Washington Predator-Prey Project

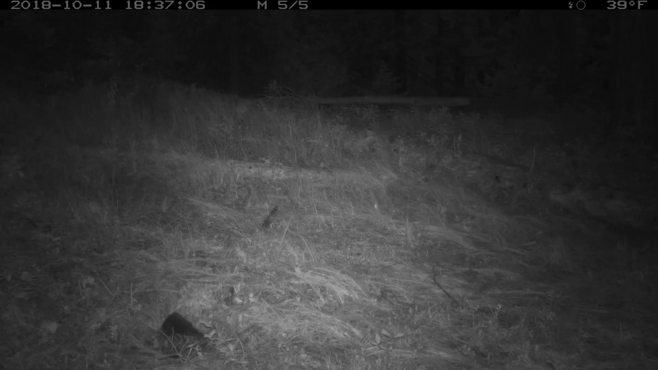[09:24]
A really powerful thing that the camera traps bring to this project that maybe the GPS collars can't is that the cameras are monitoring, you know, one spot for a long period of time.
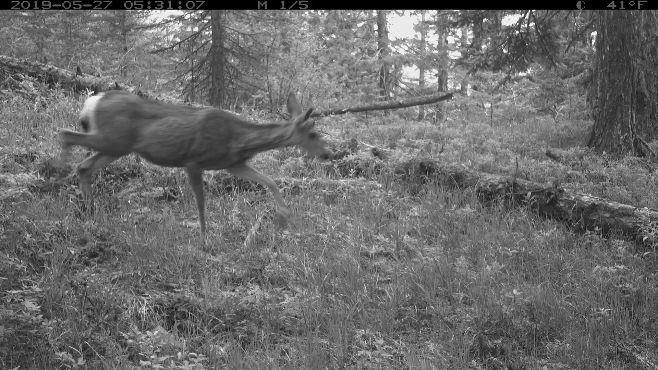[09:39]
You'll get pictures of every single animal that comes to that spot.